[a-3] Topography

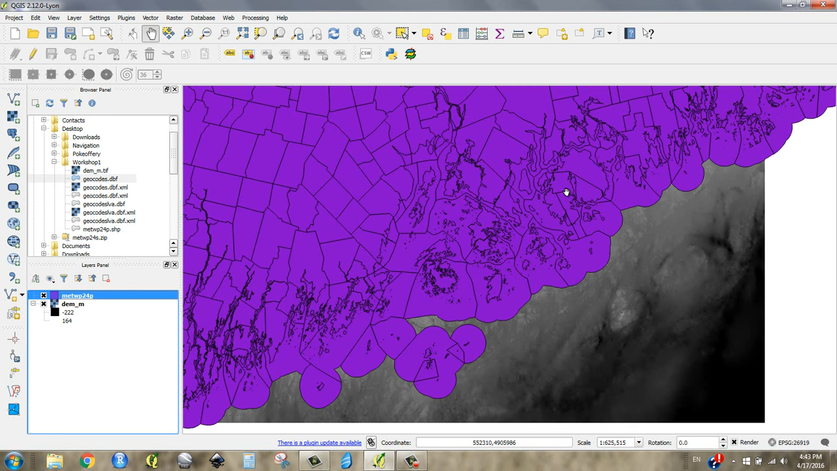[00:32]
If we turn back on this vector layer, you'll see we've got Mountain Desert Island up here, and maybe that can kind of clue you in to see that, well, that's funny. I don't see a coastline. So where's the coast?
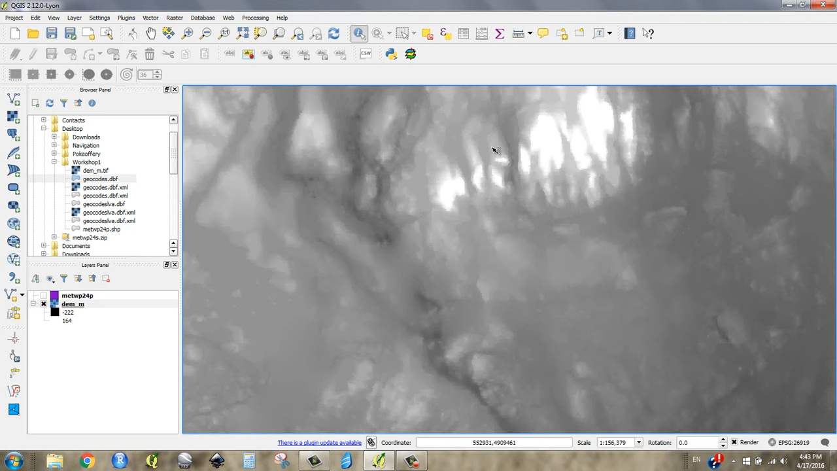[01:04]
I'm going to zoom in here and go right next to where I know that this is an island just because I'm from Maine. I know that this is Mount Desert Island, MDI as we call it. And if I click around on the island, I'm going to get this result that this has a value of 56.
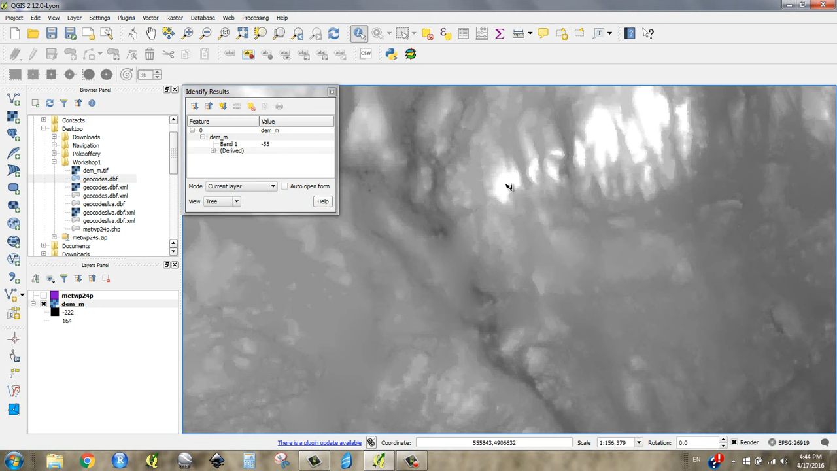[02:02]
you know what you're dealing with. If you were to make contours, for instance, you wouldn't want to put in a 10 value thinking you were getting every 10 feet because in this case it would be 10 meters. We're not going to make contours though. What I'd like to do is to make a raster that shows me land and ocean.
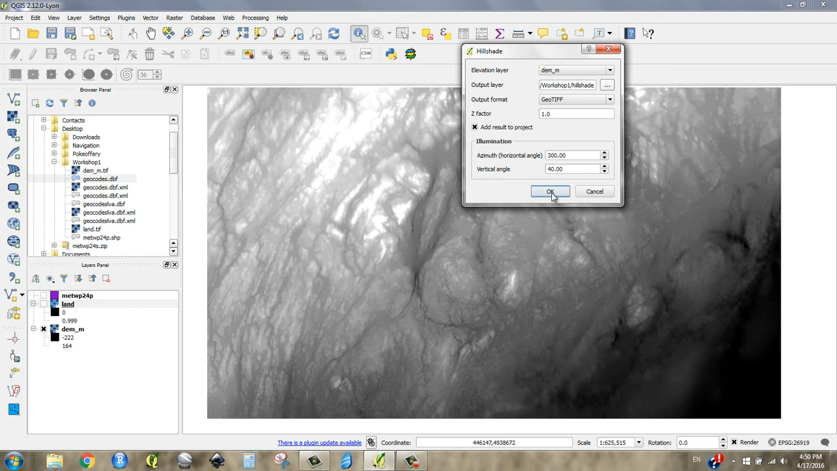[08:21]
So I would stay within the west to north range, but you can fuss around with that direction as much as you want. And 40 means 40 degrees off the horizon. So let's just run it and you'll see what I'm talking about. Run the tool and you get this kind of very strange looking ruffled thing. So let's make this look more kind of like a landscape. What I'd like to do is create kind of one group of layers that is going to be my topography. So I'm going to click this and shift-click all three so that I have them selected and right-click and say group. And you'll see what I'm doing here in a second.
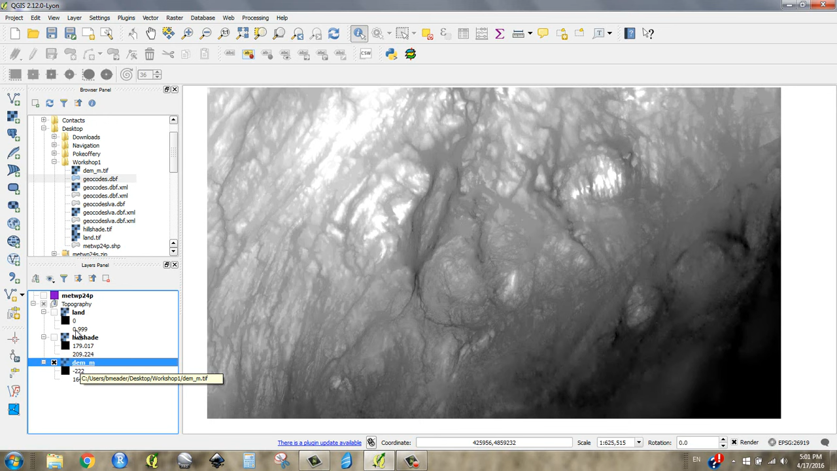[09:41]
I'm actually going to make the DEM a little quieter. And what I mean by that is make it a little fainter. I want to make the topography like a background. So I need to make it very faint and kind of quiet. So I go right-click my DEM. I'm going to go to properties. And remember how to do this because we're going to be going into the properties of every layer very frequently.
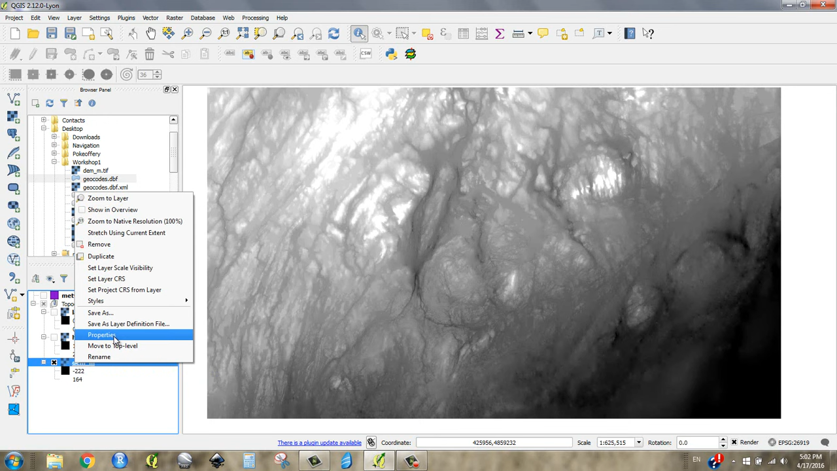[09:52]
So I go properties. And I'm going to go to the setting transparency.
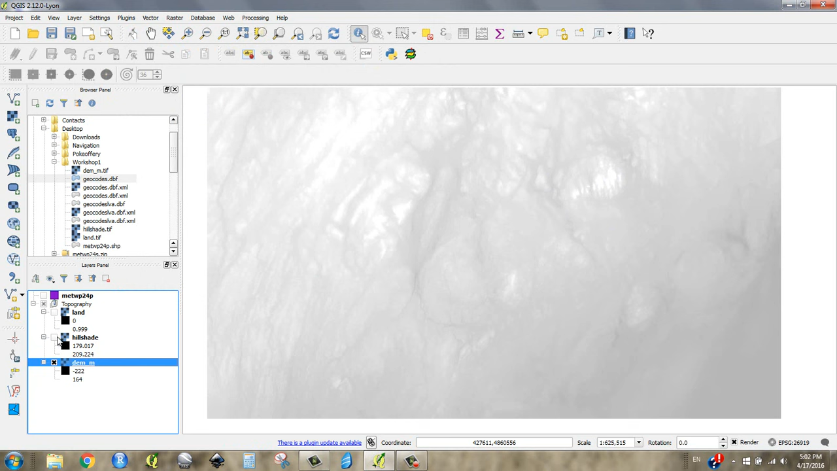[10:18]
And I'm going to do the same thing to the hillshade. I'll go right-click the hillshade or control click on a Mac. I'm going to go to properties. And then let's just see what 70 looks like on this as well. So I go to 70 and say apply.